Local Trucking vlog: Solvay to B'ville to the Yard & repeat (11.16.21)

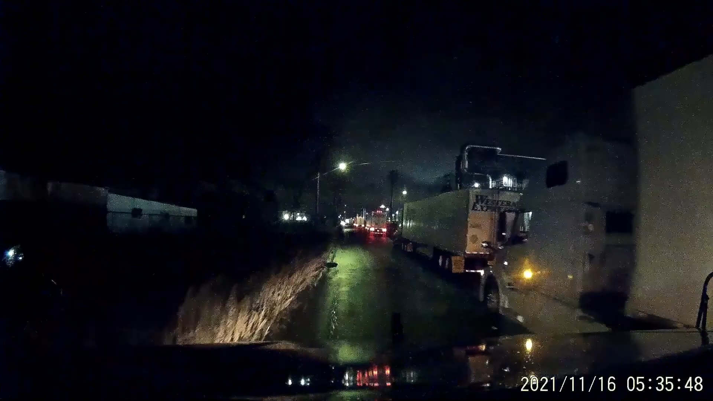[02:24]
Usually not this busy this early in the morning. I'm gonna slide in right into this spot right here.